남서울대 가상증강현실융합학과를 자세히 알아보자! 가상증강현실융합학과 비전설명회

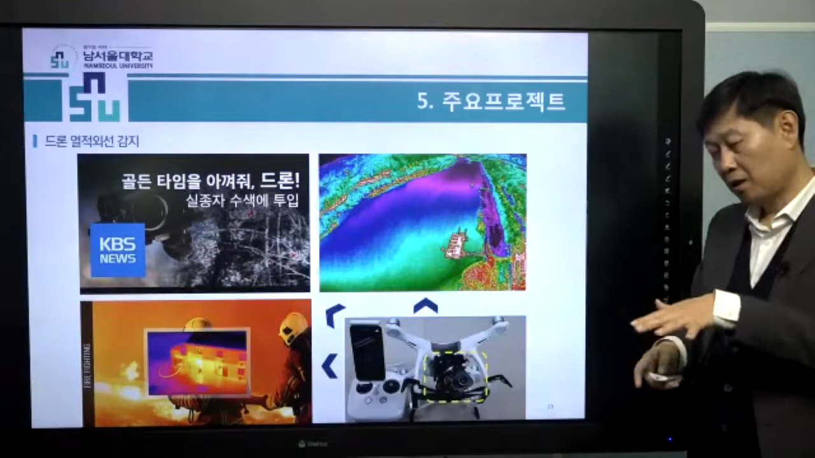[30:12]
그래서 지금 그게 이렇게 어디 가면은 이렇게 만약에 불난대라든지 차를 찍는다 그러면 얘가 들어오니 차가 여기가 햇빛에 오래 받으면 뜨거워요. 그러면 빨간색이 진하게 나오겠죠. 이 차가 뜨거운 데서 몇 시간이 지금 주차되어 있다는 것도 알 수가 있어요. 예를 들어서.